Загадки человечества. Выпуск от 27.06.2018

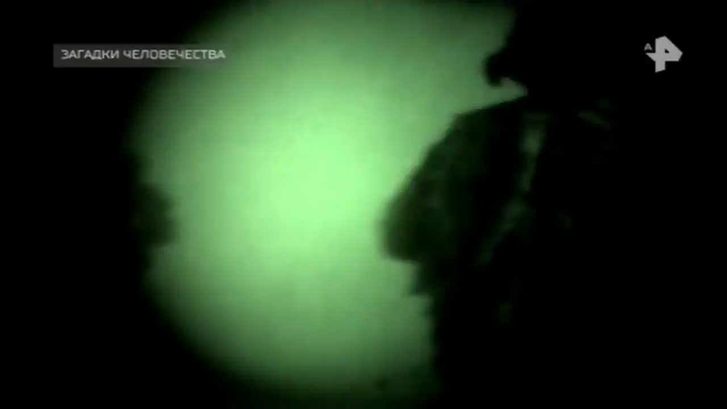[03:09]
На панели перед глазами бойца могут выводиться самые разные
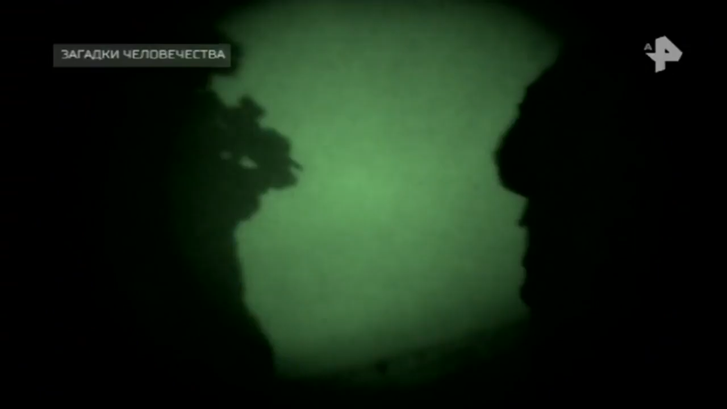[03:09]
параметры от общей обстановки до сетки ближайших целей.
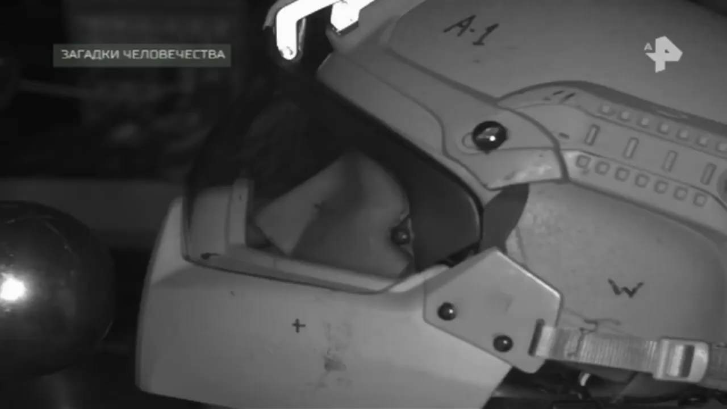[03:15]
Американские солдаты из подразделений «Попроще» тестируют вот такой новый шлем.
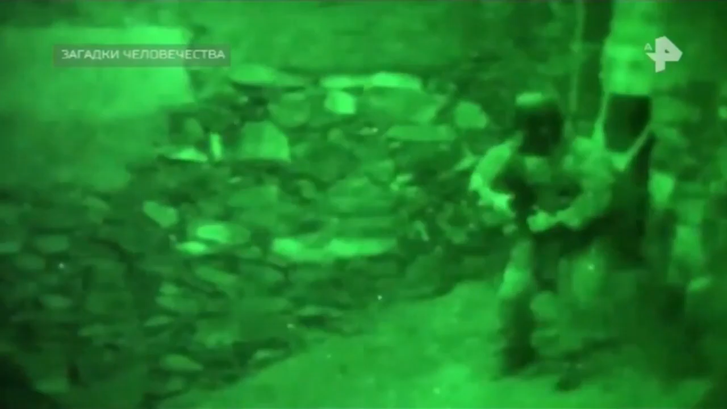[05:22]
Он вооружён фонарём, прибором ночного видения, инфракрасной камерой и GPS.